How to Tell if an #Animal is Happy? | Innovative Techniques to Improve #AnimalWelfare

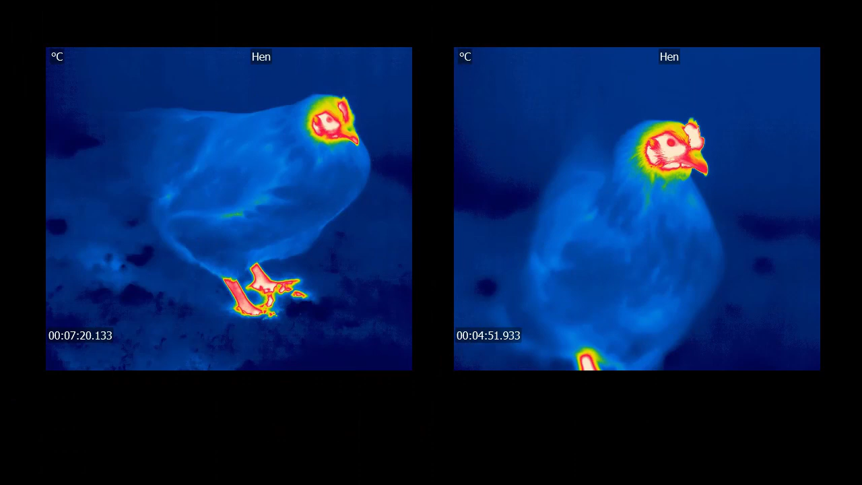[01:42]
The next one is quite tricky. See if you can work out which one is the stress chicken from this thermogram.
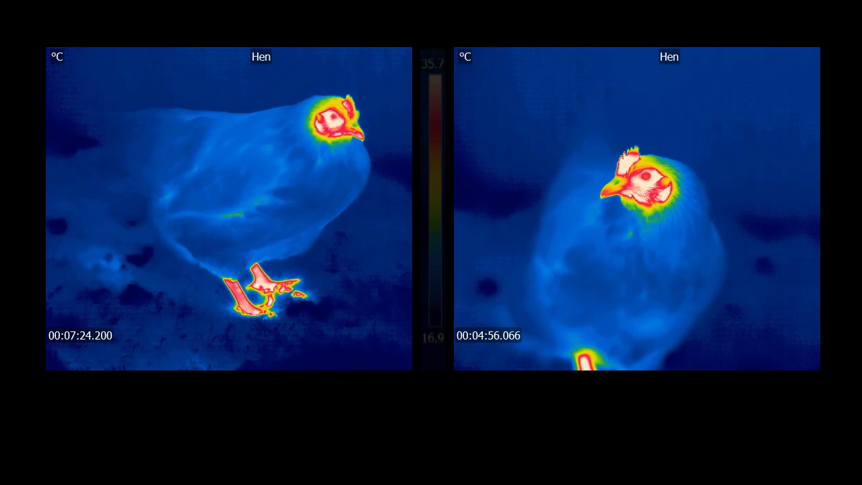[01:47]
The colours indicate temperature, white is warmer and blue cooler.
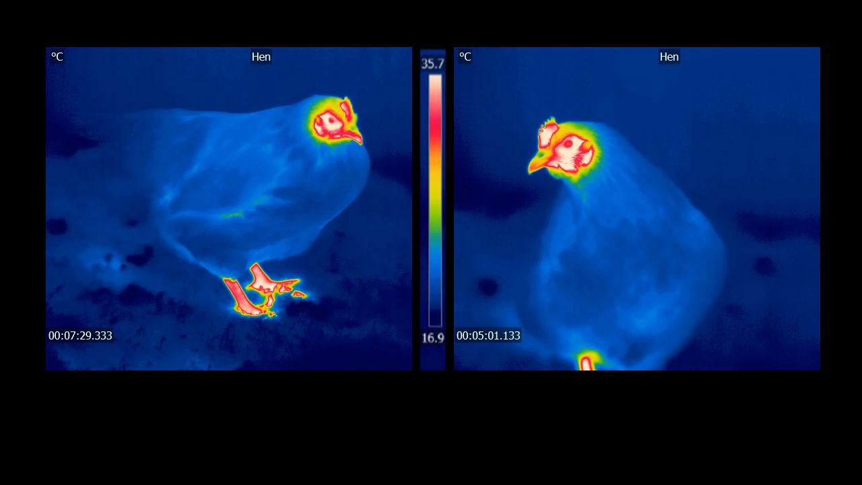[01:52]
On screen: scale top 35.7°C, scale bottom 16.9°C
The stress chicken is the one on the left. Look closely at the comb just above the beak and face. The comb is redder and less white,
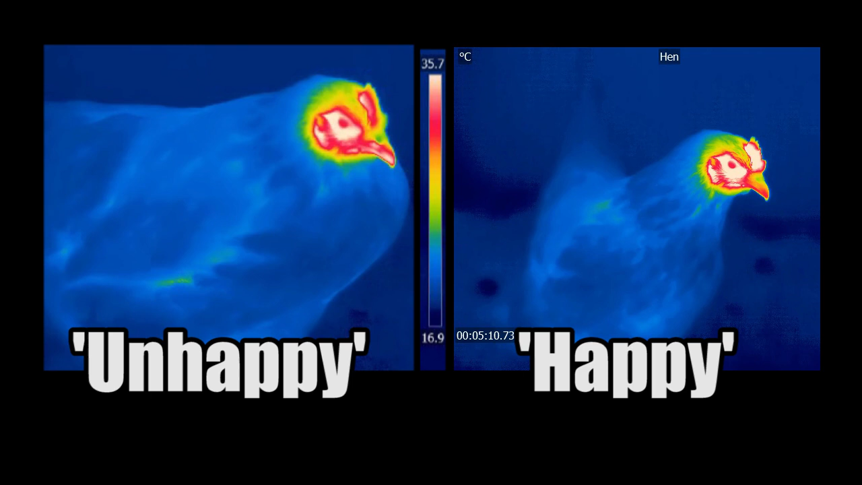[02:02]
showing that the hen on the left is reducing the flow of warm blood to the surface and towards its organs in case it has to escape. If you found this one hard, don't worry. Scientists find it hard too.